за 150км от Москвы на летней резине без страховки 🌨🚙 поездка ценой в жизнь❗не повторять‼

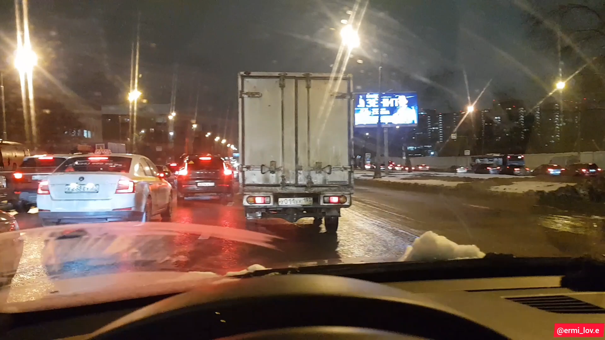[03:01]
Теперь это жилой комплекс Так, давай, лезь, лезь Короче, Москва, как всегда Здесь, как всегда Пробка, смотрите Капитальная просто Время у нас 5 Это, ребята, у нас люберцы
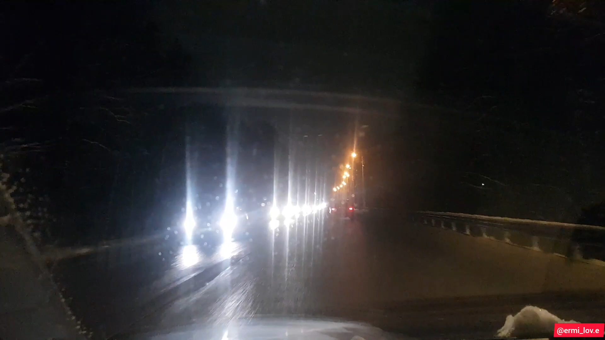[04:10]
Но пробки нет, слава богу В Подмосковье Все что-то в Москву ломятся
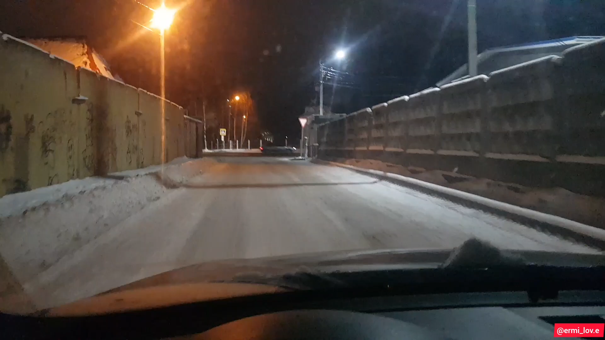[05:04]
Ну вот так вот Чуть-чуть попробовал Ой, пожалуйста Ну и не нужно Ну и очень-то мне нужно Одно дело ехать по московской дороге Где посыпают Вот И совсем уж другое дело По деревенской Смотрите, сейчас на газ надавлю
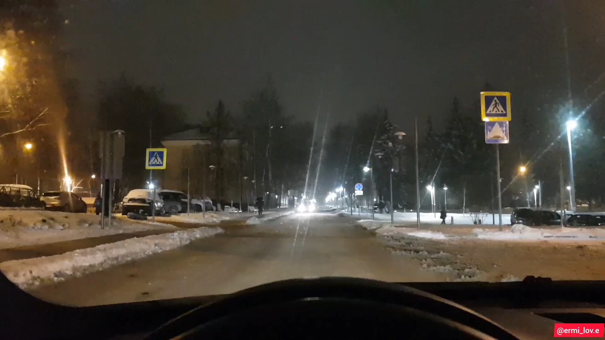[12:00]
ну ты видел видел а дискотека дискотека дискотека ребят смотрите что с фонарями происходит а
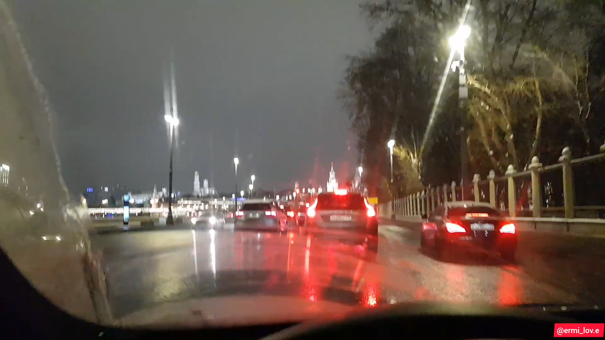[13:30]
Немного вам ночной Москвы, ребят. Красотища. Обожаю Москву, на самом деле.
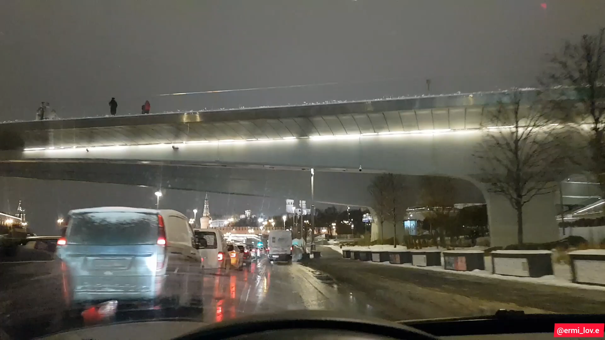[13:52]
О, мост. Точнее даже не мост, а больше смотровая, наверное, вот так вот.
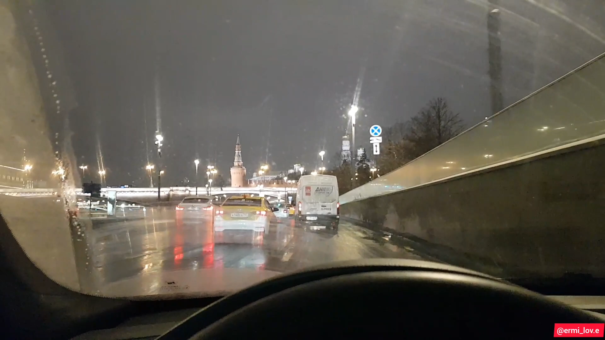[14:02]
Поблагодарить. И вот Кремль, Кремль у нас. Впереди. А? Как вам? Смотрите.
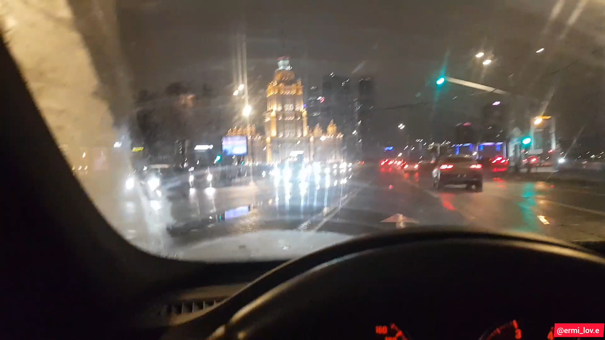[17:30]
Вот вам вторая величественная высотка. Кто не в курсе, это гостиница Украина. Надеюсь, не переименуют.
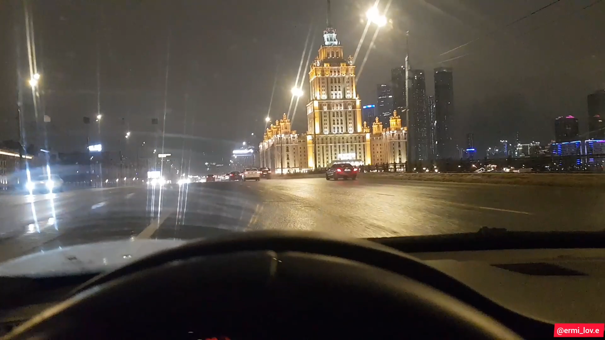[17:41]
Это будет совсем уже шизофрения. Красиво, да? Смотрите, как подсвечивается. Ну что, друзья, почти приехали.